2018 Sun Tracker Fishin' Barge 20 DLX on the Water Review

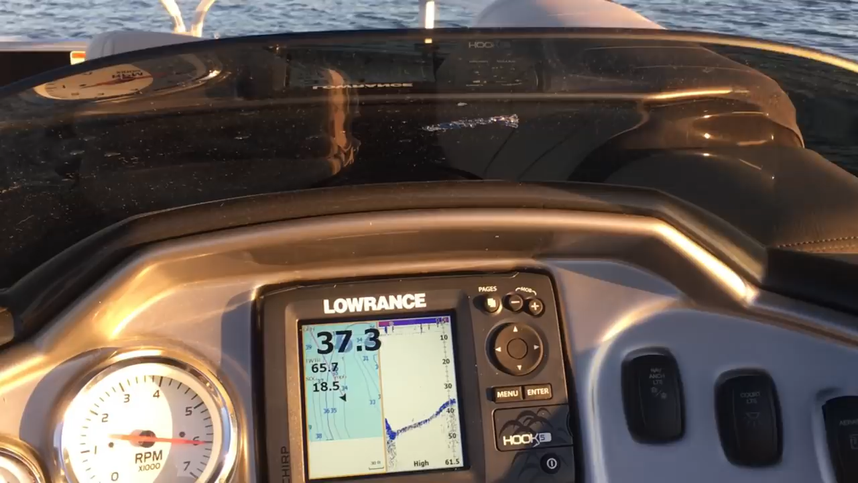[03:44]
The boat runs out at approximately almost 20 miles per hour over ground at 6,000 RPMs with myself,
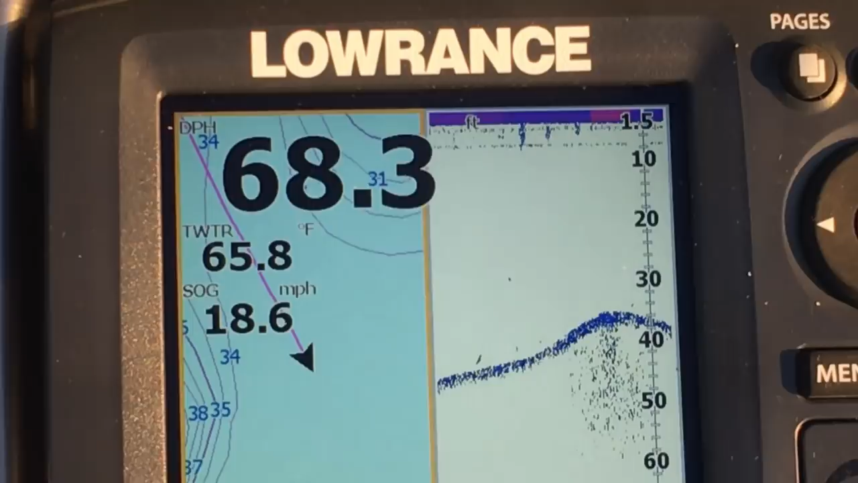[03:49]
On screen: water 65.8°F, speed 18.6 mph
my dog, and about a half a tank of gas.